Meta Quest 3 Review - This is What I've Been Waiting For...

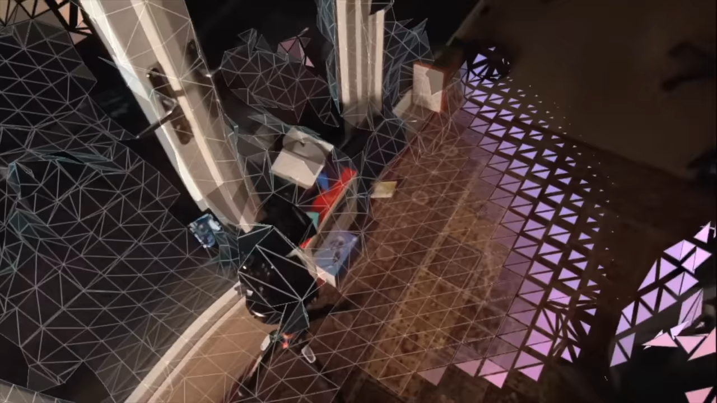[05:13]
most hyped now when setting up your play space it now sends out this kind of mesh representation to
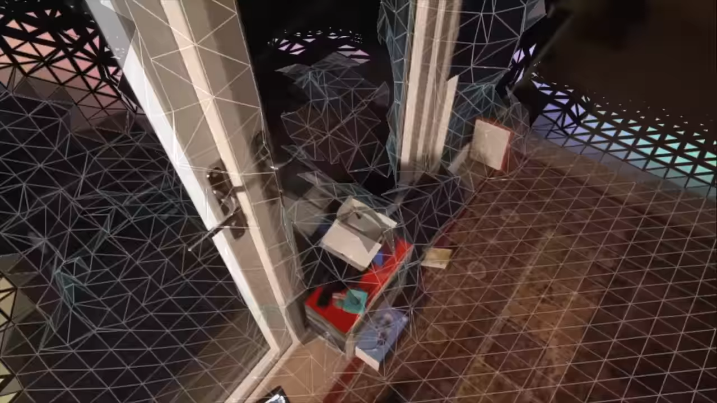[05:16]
scan your environment and
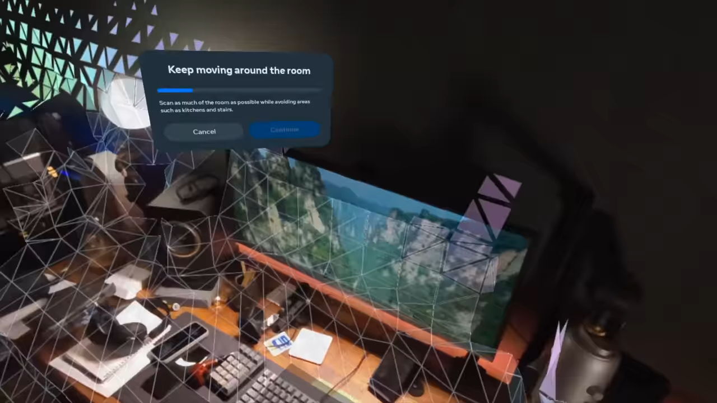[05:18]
then lets you place things like desks and tables in virtual reality now once you've done that
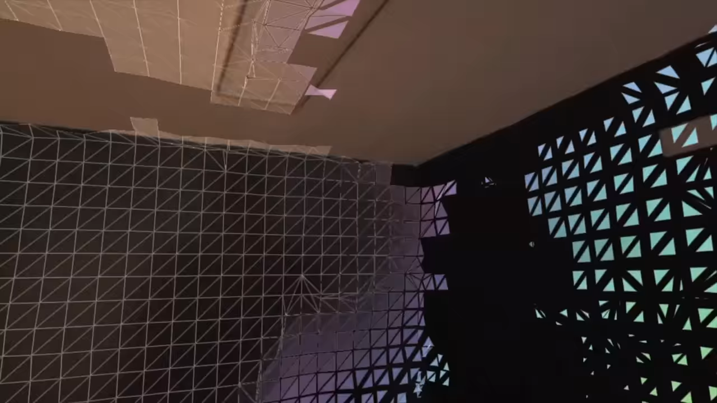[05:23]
you're ready